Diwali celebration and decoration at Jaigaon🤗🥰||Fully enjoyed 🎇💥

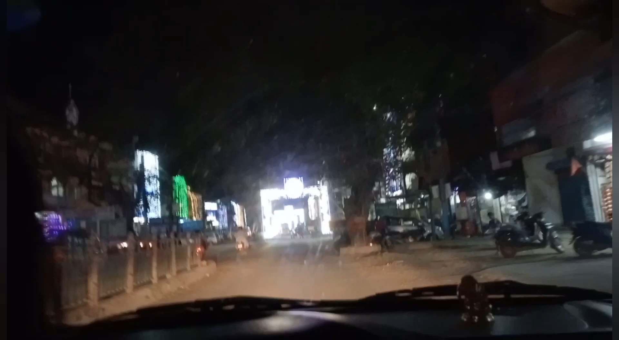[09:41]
नानीसँग गाडीमा आएको तर है अलिकति क्यामेरामा थाहा छैन अहिलेखेरि पनि हेर्नुहोस् है दामी दामी छ सजावट चाहिँ लाइटको लाइट सजाएको छेउमा चाहिँ दामी देख्छ हो